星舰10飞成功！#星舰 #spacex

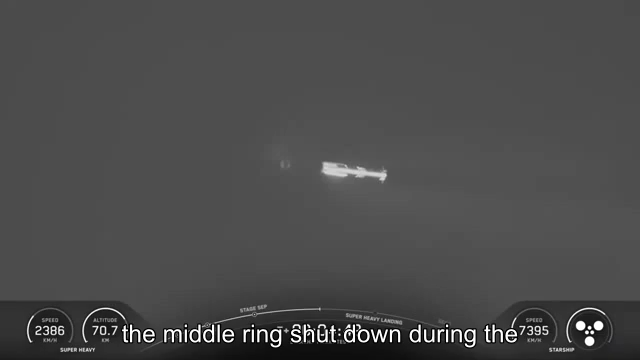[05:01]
Yeah, we did see one of those engines in the middle ring shut down during the initial asso. Oh, it looks like we have hot stage jettison.
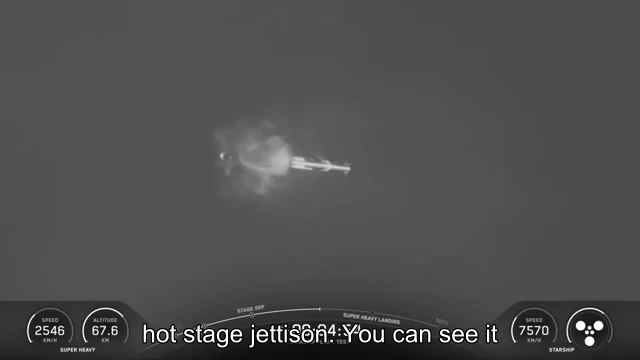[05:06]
You can see it floating away there to the left of the booster.
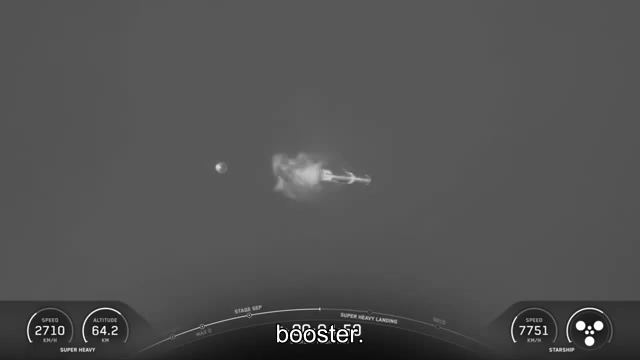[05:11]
Yeah, we did see one of those middle engines shut down during the ascent. Again, we are resilient to engine out on Super Heavy.